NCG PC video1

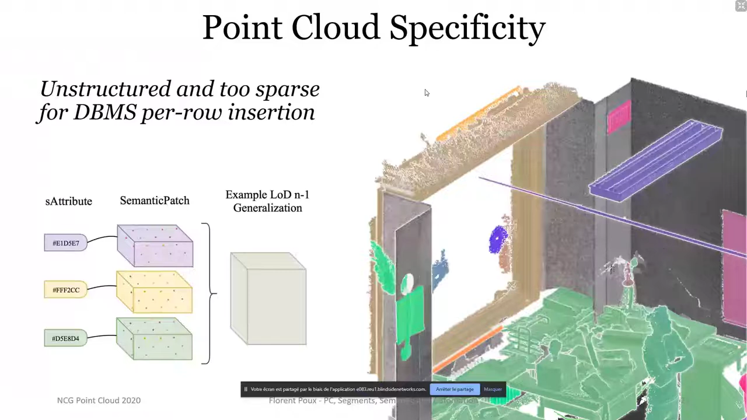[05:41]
we look at point clouds in 99 of the cases one point does not describe an object in itself and an object in itself is not described by only one point cloud so thus attaching a semantic attribute per point is not the most pertinent manner rather grouping element as a block of storage model seems really uh really
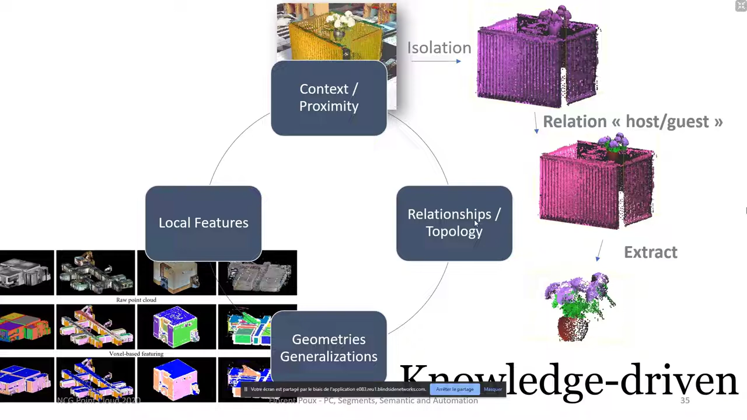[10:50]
uh which is based on geometrical generalization of the underlying clusters and all of this is knowledge driven so basically we could we can use directly the graph representation of the point cloud with an ontology and get prediction um and that is also playing with this step because of the ontology or
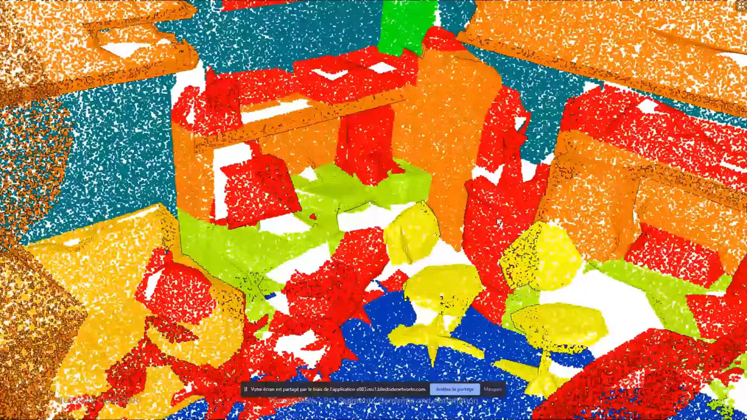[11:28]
and uh what we do here then is we isolate
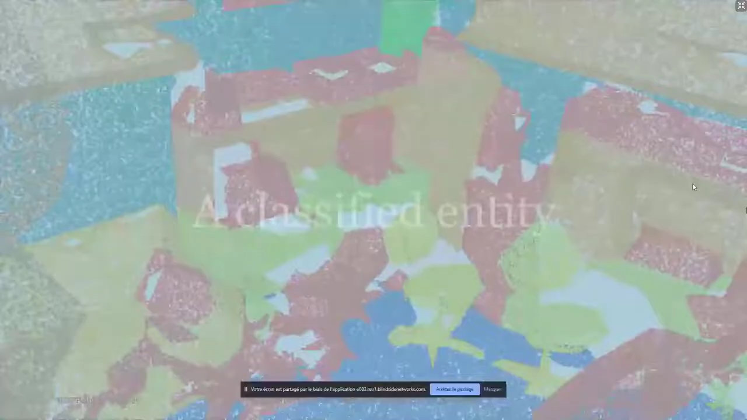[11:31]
the object the chair but of course here with the ontology we can deepen the the automatically through rezoning the
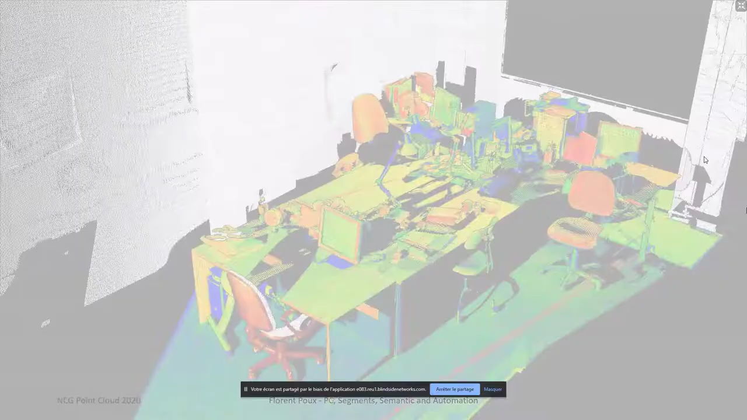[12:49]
to have more information like intersection or proximity to the
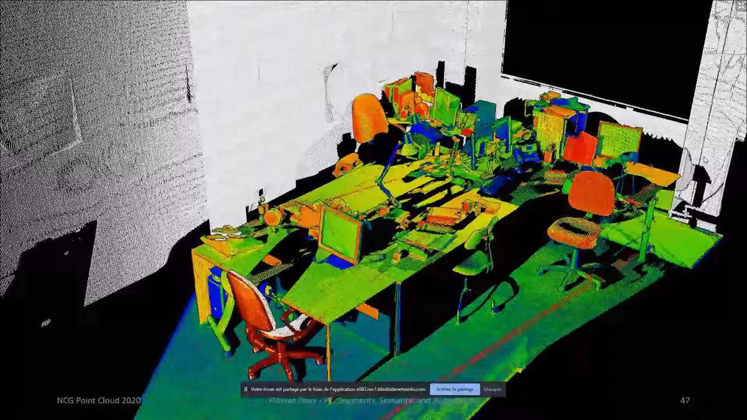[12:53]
table and things like this and extract let's say a semantic representation that will
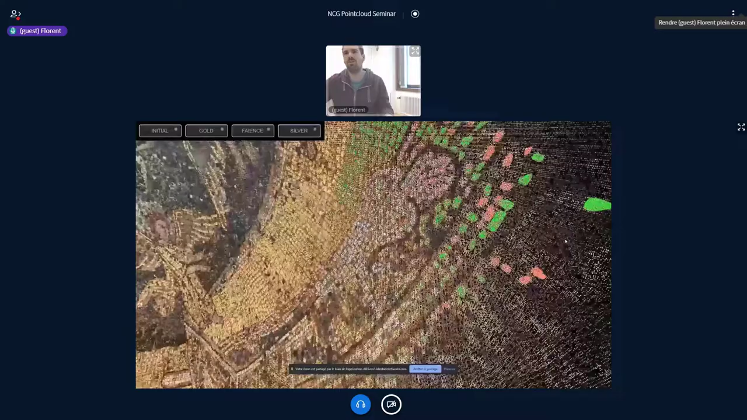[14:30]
this small um mosaics and so that's a digital protection
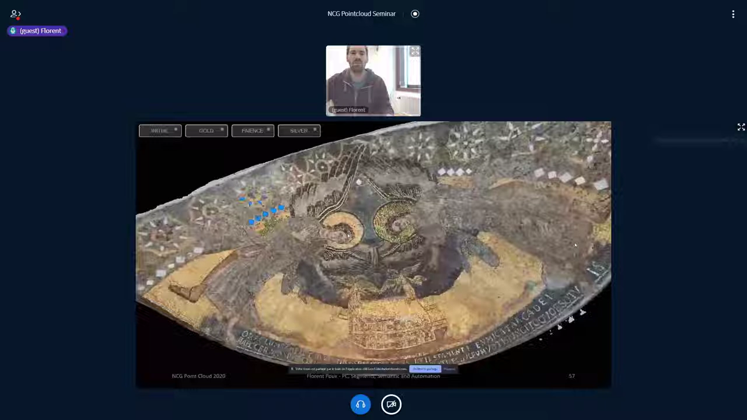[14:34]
application and the second possibility and that's with my current
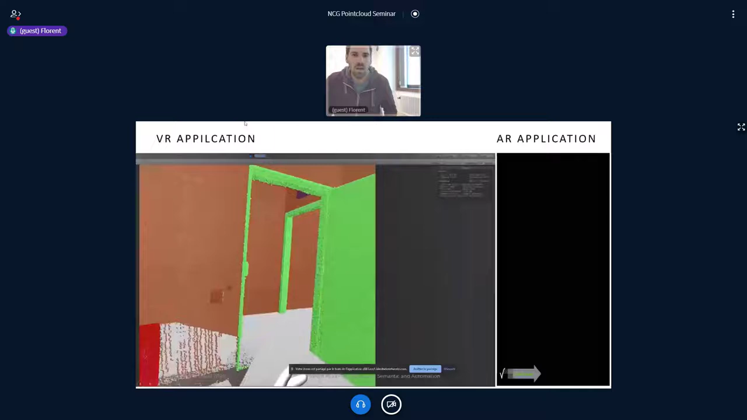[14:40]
phd students at the hazard that we do this where we can ingest that in vr application by using or there is a mistake in application by using directly let's say the semantic attributes
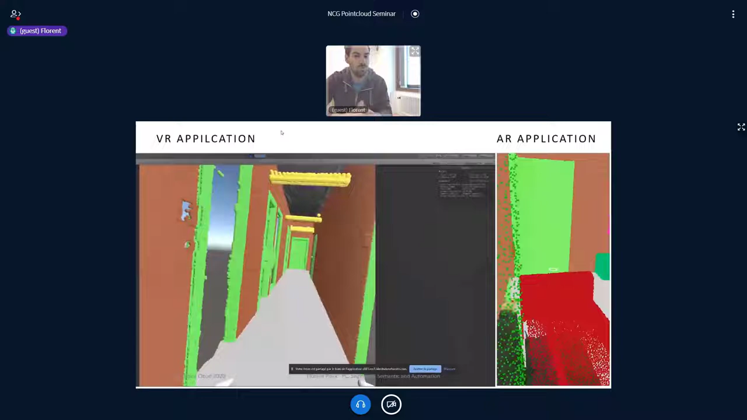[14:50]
which is really nice or in the augmented reality application like you see on the right with a prototype um work which we are working on at the moment
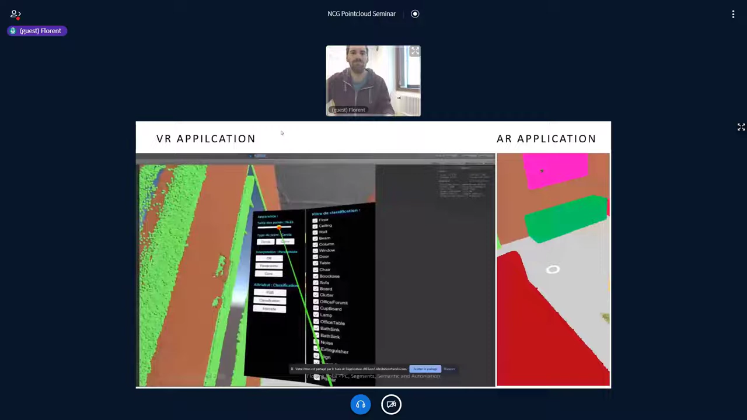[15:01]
okay so now discussing a bit about the smart point cloud and
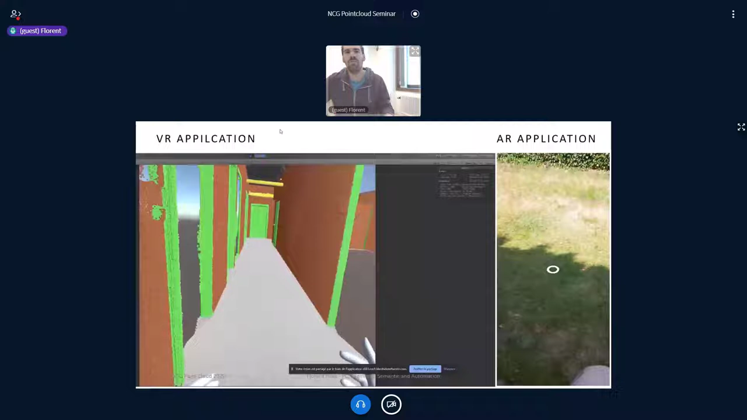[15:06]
five point why is it nice because mostly it's an interoperable point cloud data structure
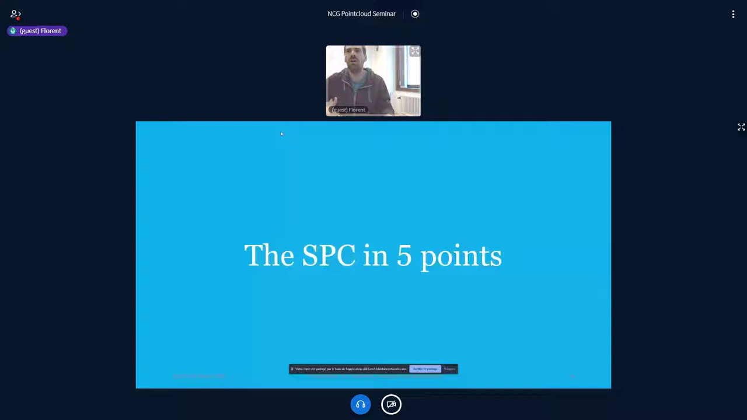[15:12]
um that is sorry for this line that is really
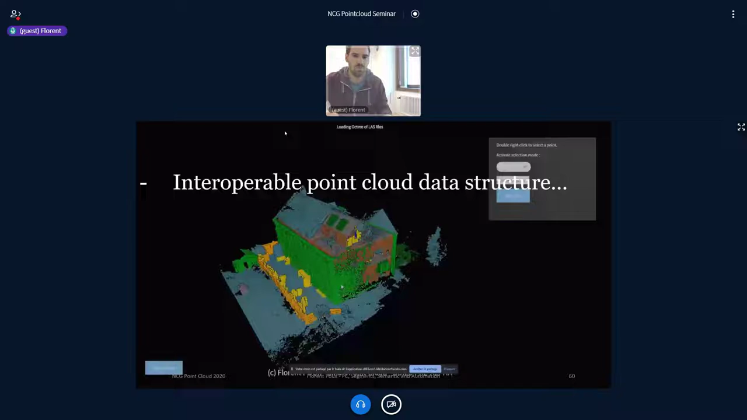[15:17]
important then it's leverage for automated object detection of